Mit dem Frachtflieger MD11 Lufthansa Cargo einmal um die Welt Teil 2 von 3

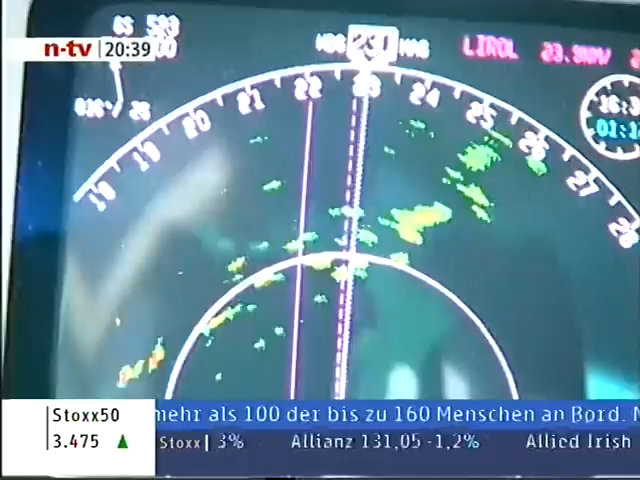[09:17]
Diese kündigen plötzlich ein Unwetter an.
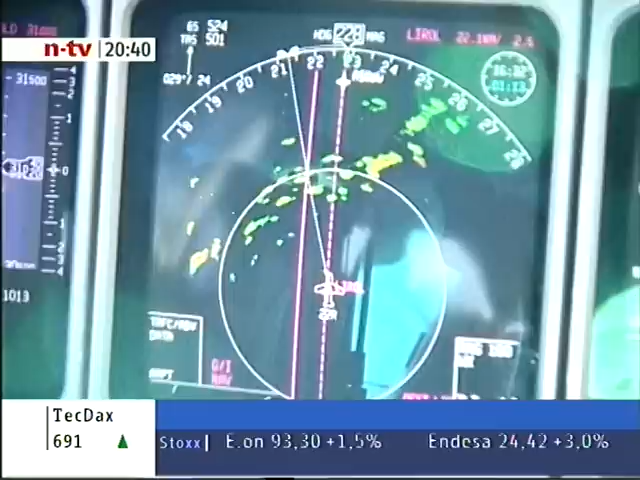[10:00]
Also wir erkennen das auf unserem Radarbild je nachdem, wie intensiv diese Zellen sind, haben wir grüne, gelbe oder rote Farben. Und durch rote Echos würden wir auf keinen Fall durchfliegen.